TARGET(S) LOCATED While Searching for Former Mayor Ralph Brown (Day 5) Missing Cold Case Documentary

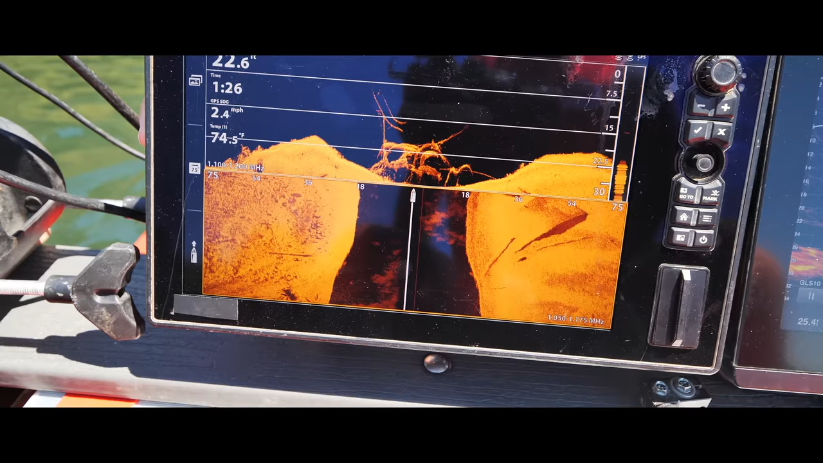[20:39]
On screen: depth 22.6 ft, water 74.5°F
Okay, so here's the old ramp. Okay. Right there. Right there.
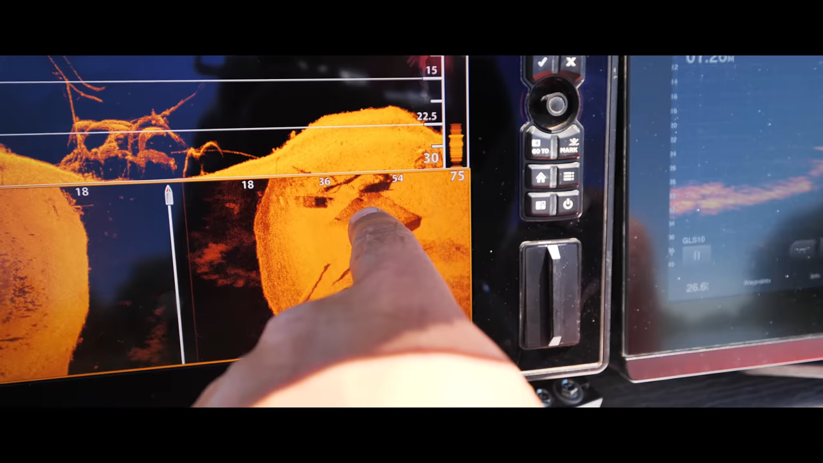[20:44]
And, oh, you have two of them here. That one looks fresher, maybe? Look at that.
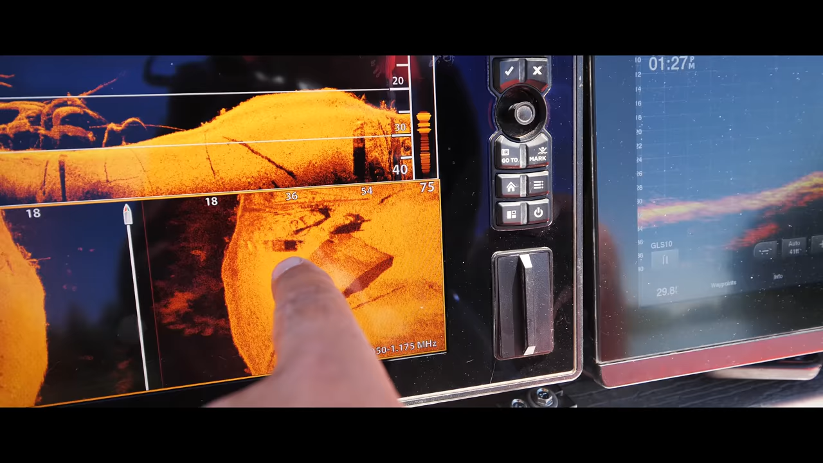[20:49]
Three of them. You have three cars here. No freaking way. We've scanned this before.
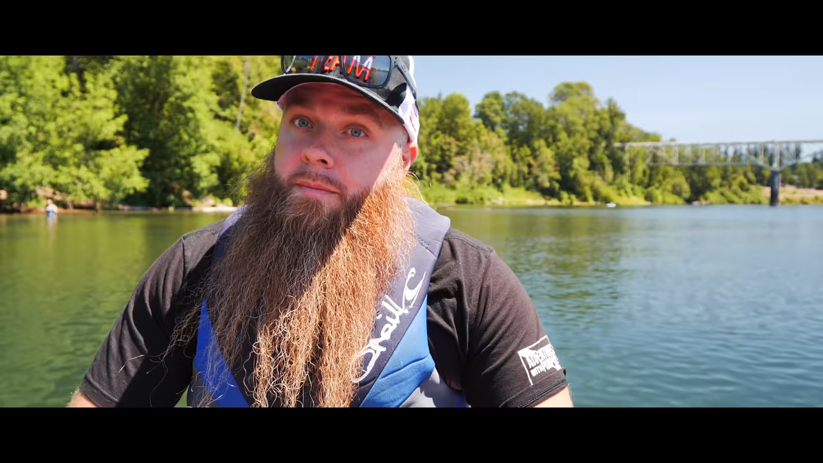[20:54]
On day one.
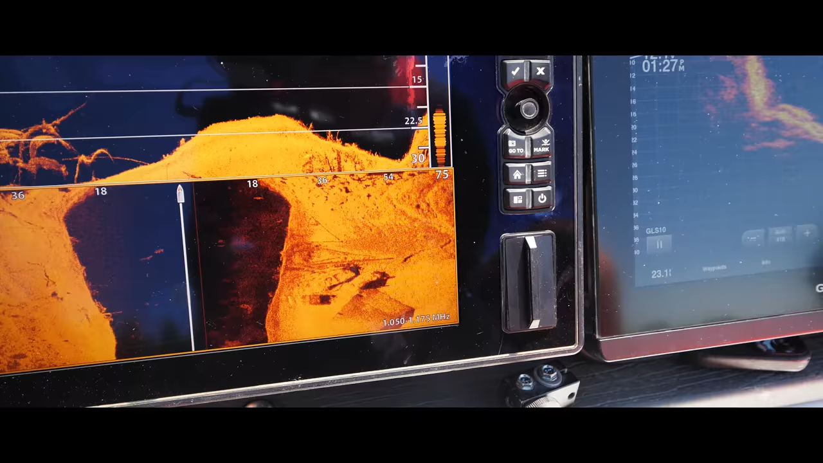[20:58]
Wait, you might have another car here too.
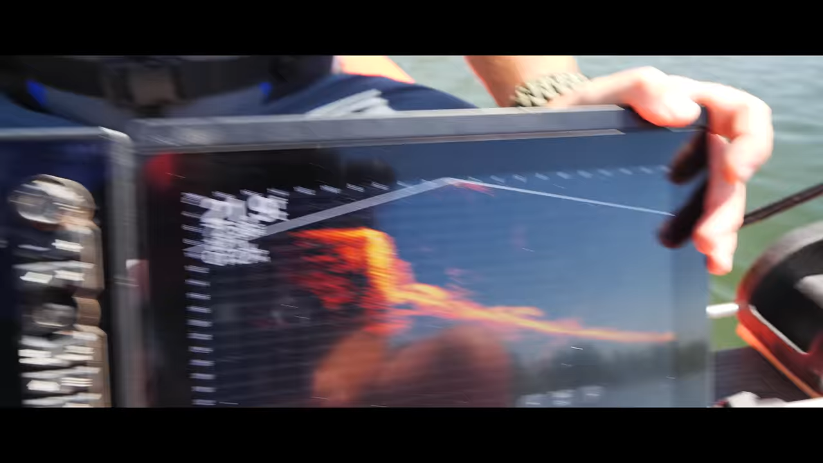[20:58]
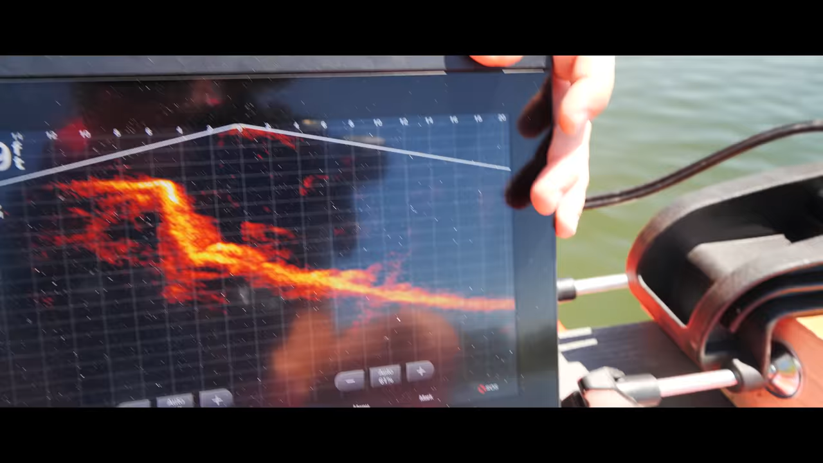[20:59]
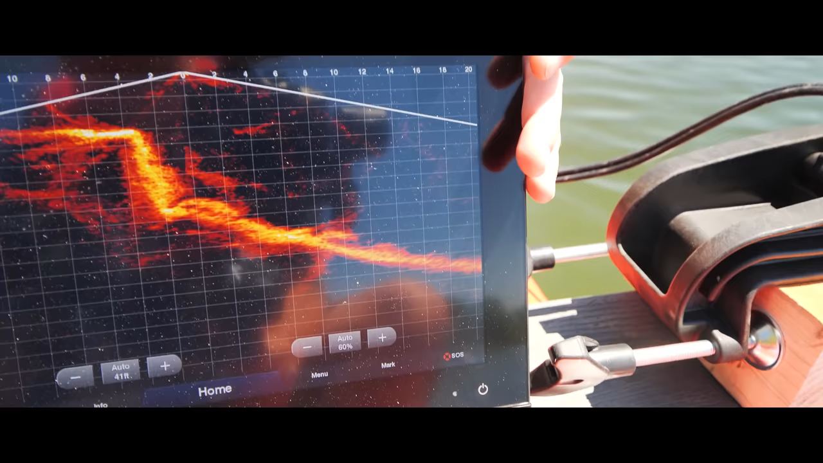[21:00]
Look right up against the edge there. Look at that. Right up against the edge. You're gonna hit an edge right here.
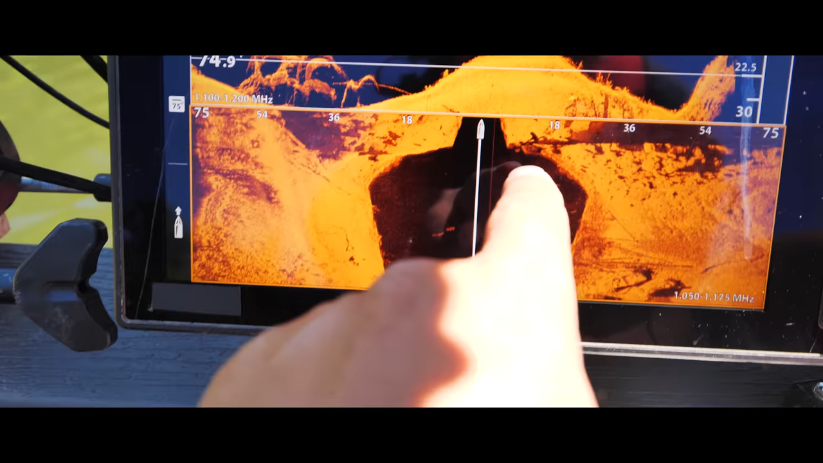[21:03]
You might have another car right here.
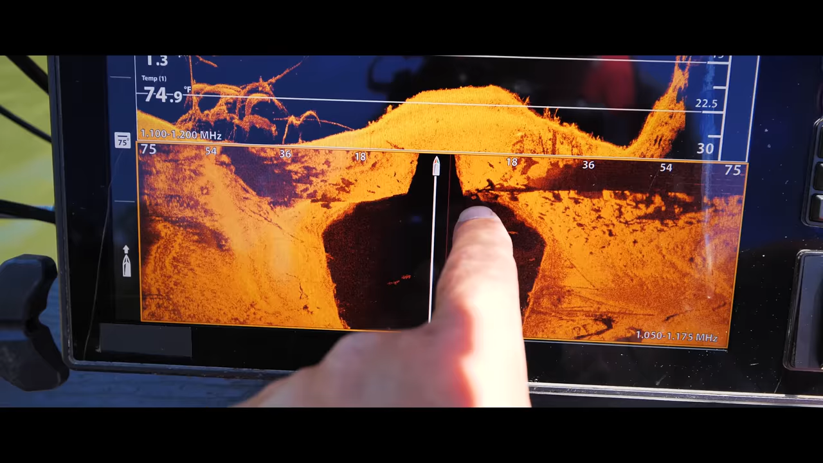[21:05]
On screen: water 74.9°F
But I can't quite tell at that angle.
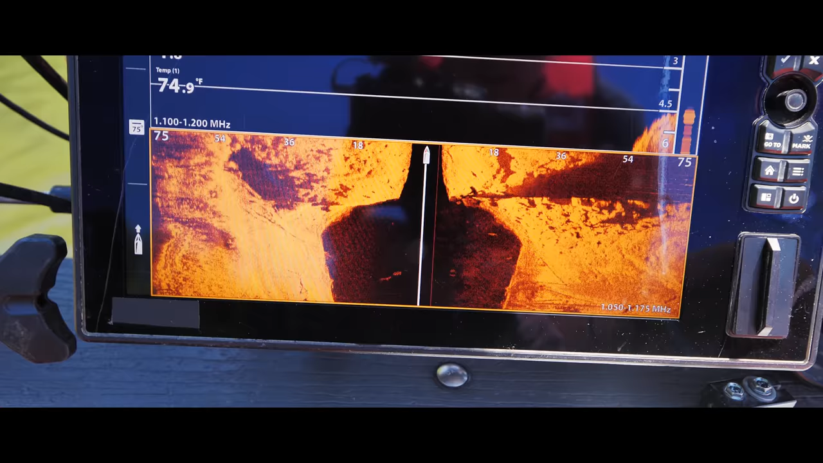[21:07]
On screen: water 74.9°F
On live scope, it looked like it.
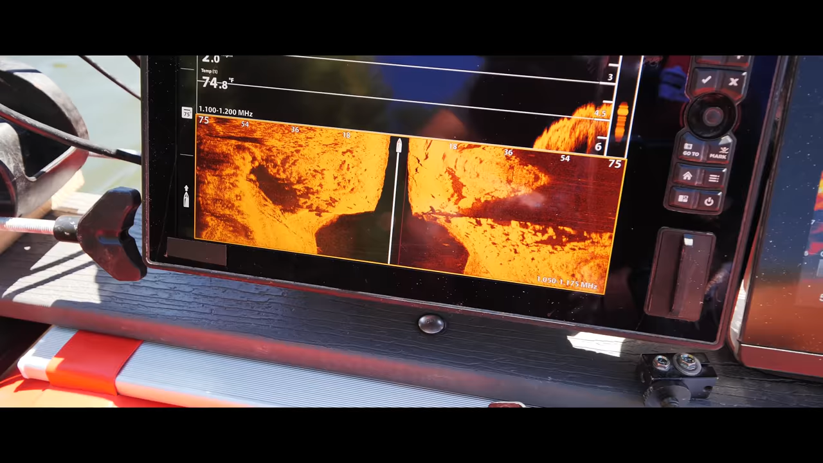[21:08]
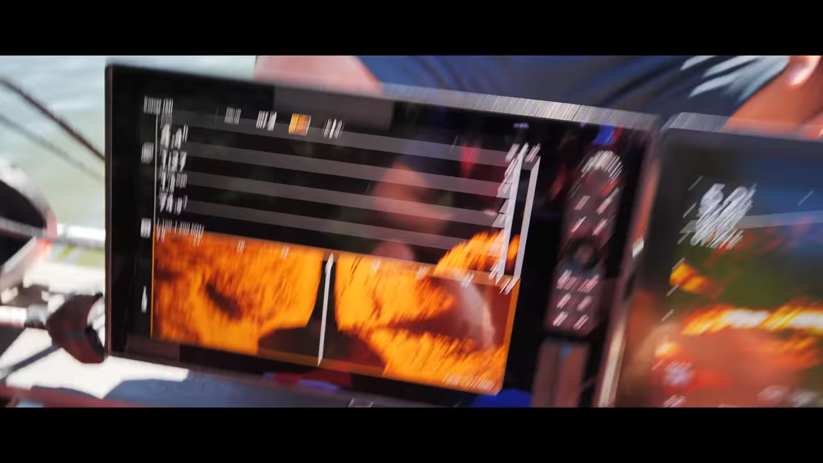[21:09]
We just jumped really quick from no cars to three to four cars, possibly. Yeah.
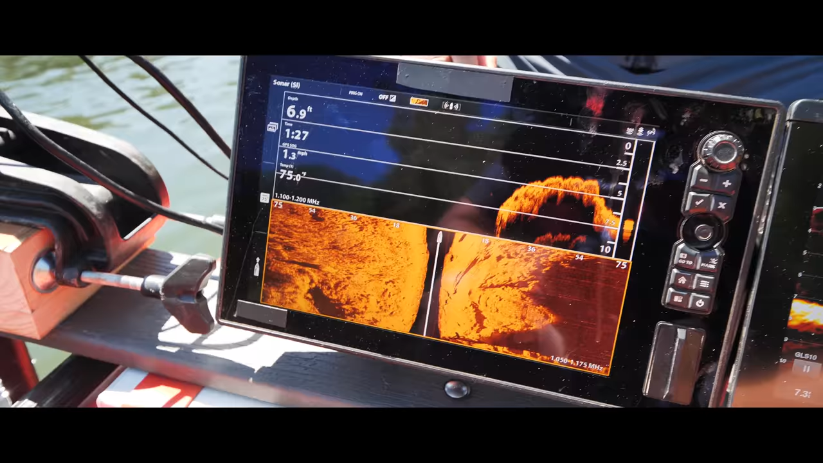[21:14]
On screen: depth 6.9 ft, speed 1.3 mph
It's an easy. You just follow the ramp straight out. Yeah. And it's clear too. I mean, it's not gonna take much to spot them down there.